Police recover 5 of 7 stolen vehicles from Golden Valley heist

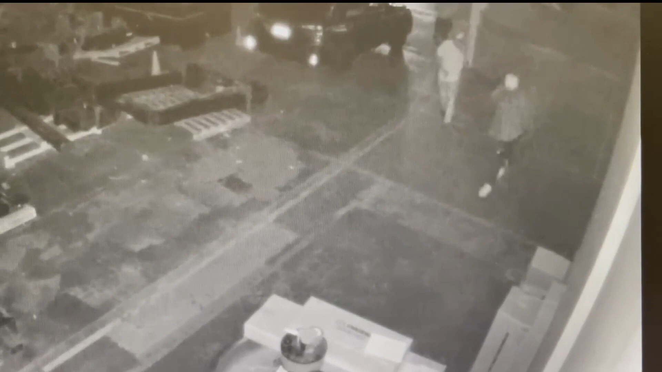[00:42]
possibly the same young adults, struck again here at Morey's reconditioning center.